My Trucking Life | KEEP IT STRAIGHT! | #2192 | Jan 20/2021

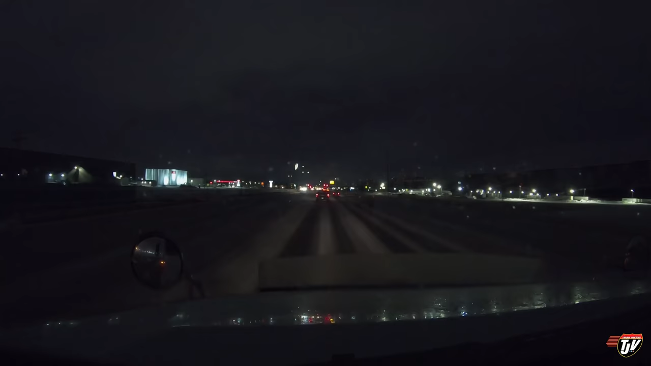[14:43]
Just need to fuel up the old girl here and bring her back, park her inside. And then we can go home. Not a bad day for hump day. I'd say we've got quite a bit done. The day seems to go by so quickly.
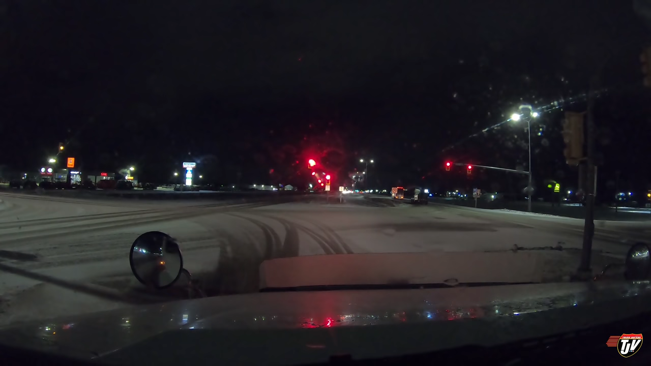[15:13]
There we go. The magic green arrows. Oh, those are bright. Ouch. Can't miss those. So I fueled up the co-op car unlock. And I remember when they built this. It wasn't too long ago. Oh, when they updated it anyways. And they made it so huge. Remember, I even said it in my vlog. I said, is there even that many trucks that fuel up at the same time in Steinbach?
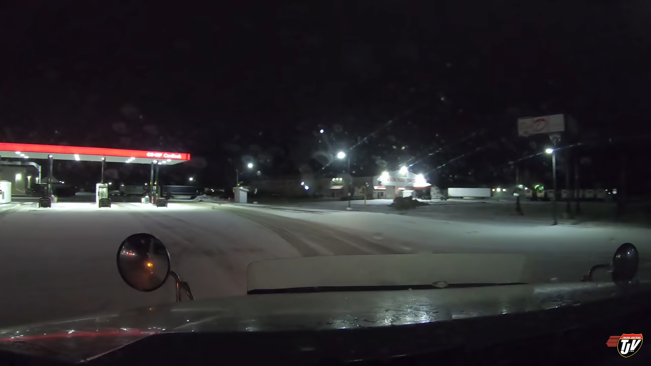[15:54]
So they actually do use all of them. It's like a long, long fuel island there. I think it used to be what? Like four pumps?